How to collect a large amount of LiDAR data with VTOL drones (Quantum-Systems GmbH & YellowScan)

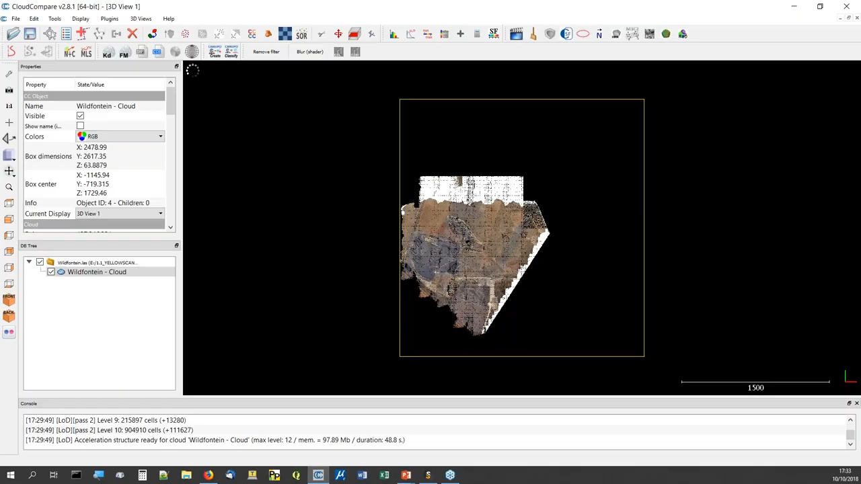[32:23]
so this is the data set that we were showing before let's show you i'm not lying if i show here the points per flight line there are one color per flight line and uh no there is no gap
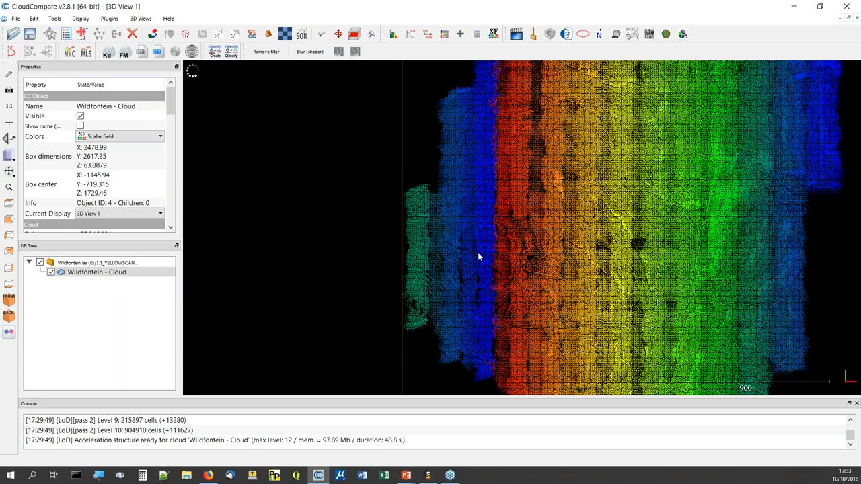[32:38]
maybe it was because of the refreshing time of cloud compared to uh to to display all the points i remind you there is more than 240 million points
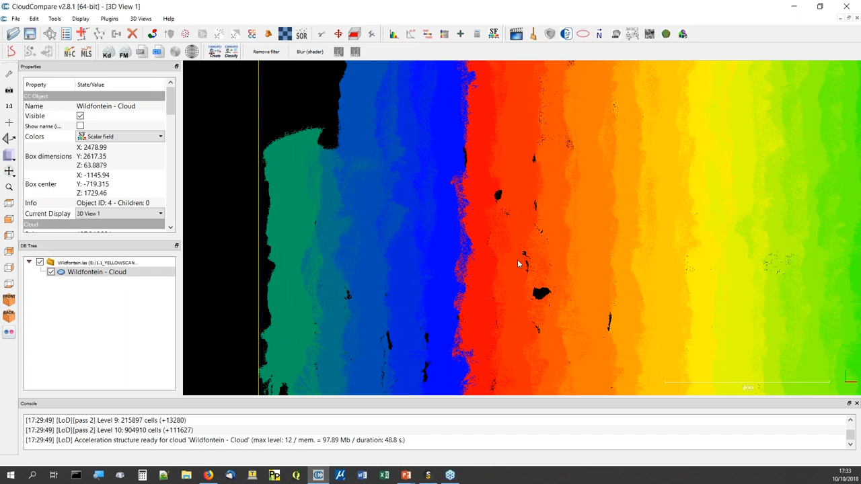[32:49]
but now there is absolutely no gap here